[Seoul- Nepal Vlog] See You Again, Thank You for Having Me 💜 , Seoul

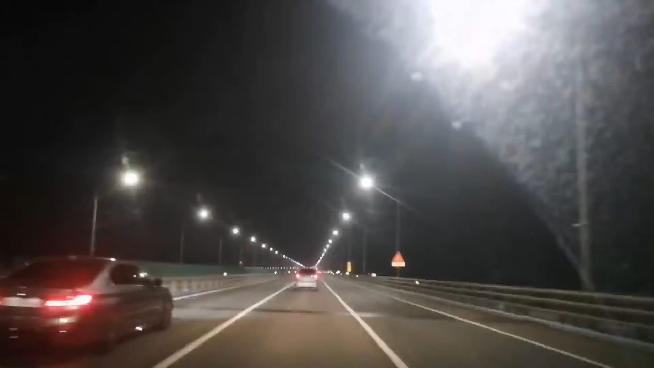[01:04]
अस्ति नेपालबाट आउँदा पनि हामी इन्चेन एयरपोर्ट आउँदा चाहिँ राति भएको थियो अनि आज पनि राति भइरहेछ. आई मिस वाकिङ अराउन्ड द स्ट्रिट, इट वाज फन टु वाक हियर.
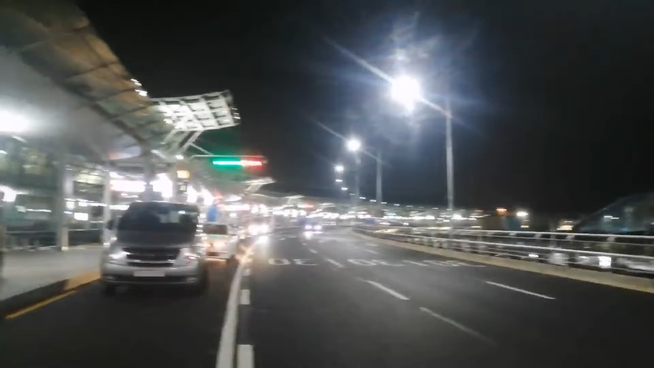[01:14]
हामी चाहिँ एयरपोर्ट आइपुग्यो. हाम्रो लोकेसनबाट आउन चाहिँ 1 आवर लाग्छ.
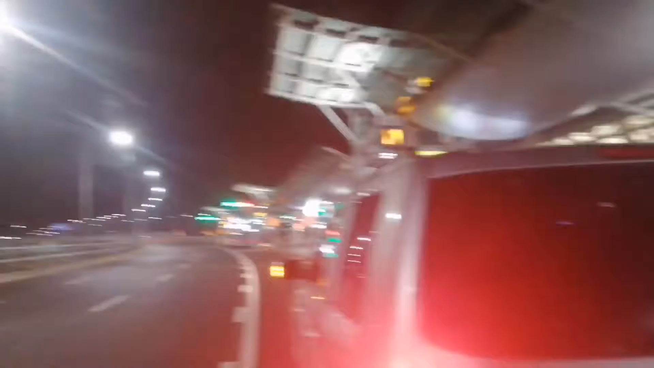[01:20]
अब हामी चाहिँ भित्र गएर चेक इन गर्छ.